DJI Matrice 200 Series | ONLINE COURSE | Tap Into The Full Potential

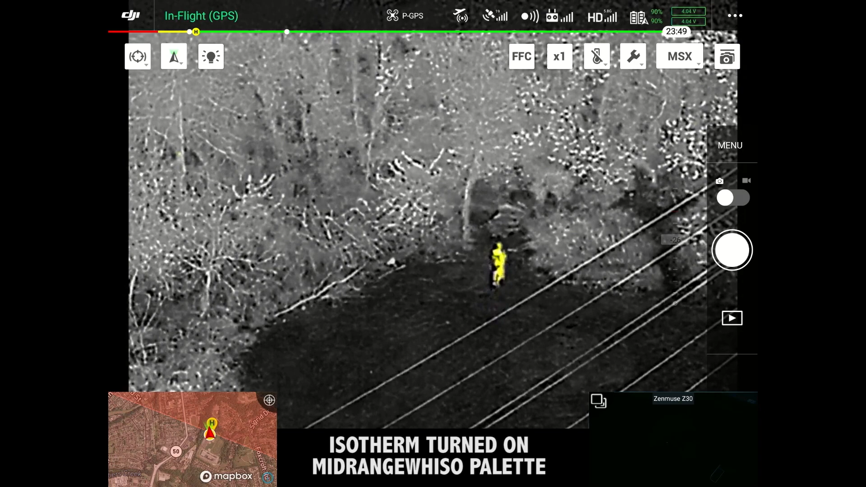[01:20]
everything about the camera sensors and night options and four videos on troubleshooting various things that you can come up with.